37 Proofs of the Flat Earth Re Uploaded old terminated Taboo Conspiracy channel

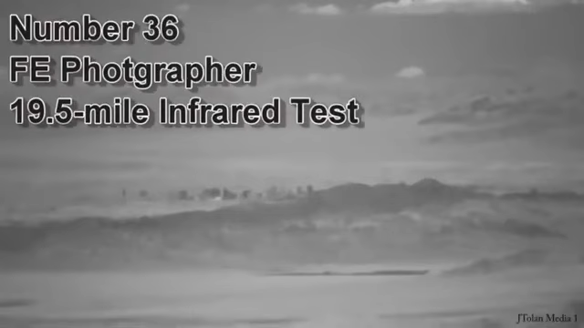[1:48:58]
Flat Earth investigators now have a new tool to debunk the globe, infrared, and we are seeing some spectacular Flat Earth results.
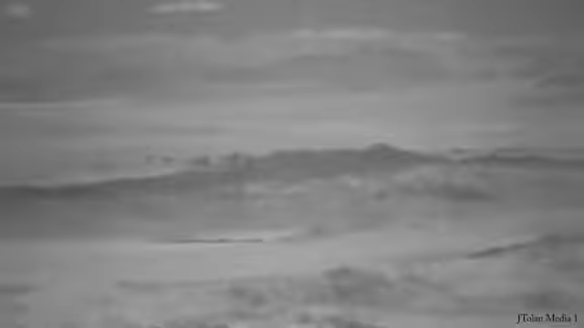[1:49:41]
141 feet should have been hidden below the horizon, and it appears as though you can see the entire island with a maximum land height of 95 feet. In this regular photo, you're able to see a lot of Clark Island,
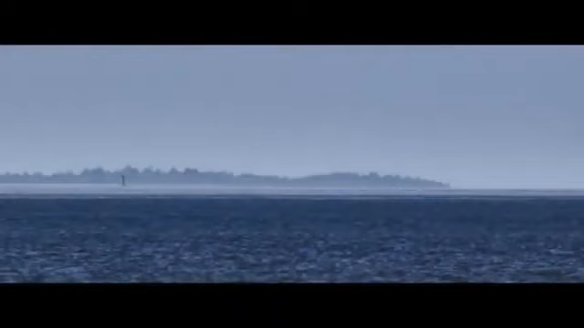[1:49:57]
and you can see the green buoy channel marker on the left-hand side as well.
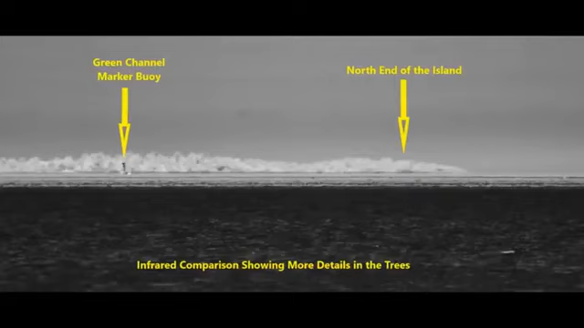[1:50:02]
And in this infrared photo from the same location, you're able to see better detail in the trees and the island itself. So infrared definitely makes a difference when it comes to showing detail when we compare these two images as seen here.
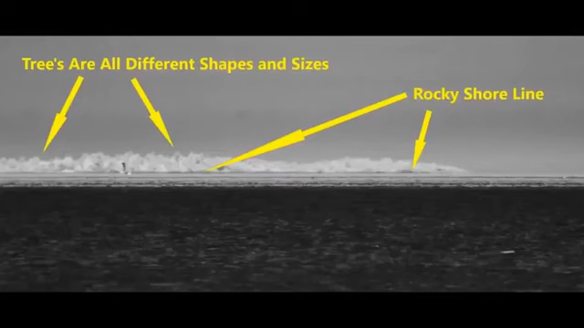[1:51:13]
At a distance of 19.59 miles between the two locations,
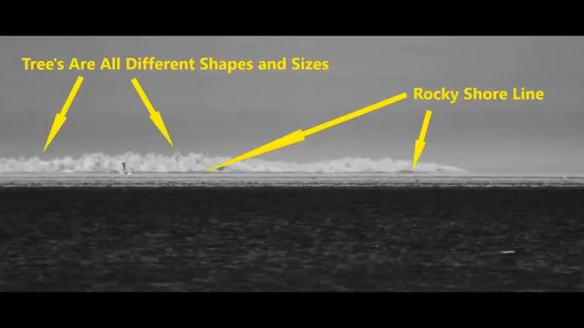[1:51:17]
the globe map tells us 141 feet of the island should be hidden from view, but it's not from what I can determine.